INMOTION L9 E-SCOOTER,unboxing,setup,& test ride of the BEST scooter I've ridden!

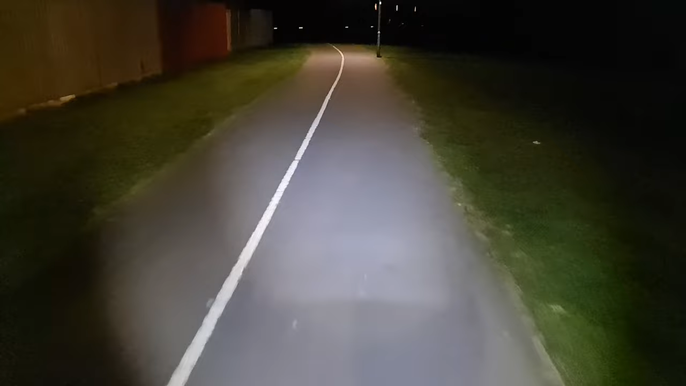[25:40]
the path so we have got a few street lights here but in a minute those fade away we should be into some uh quite dark area as you can see quite a nice wide spread of light a bit bumpy a little bit awkward uh trying to hold the camera and steer at the same time but you have to forgive me so yeah i've not got any problems at all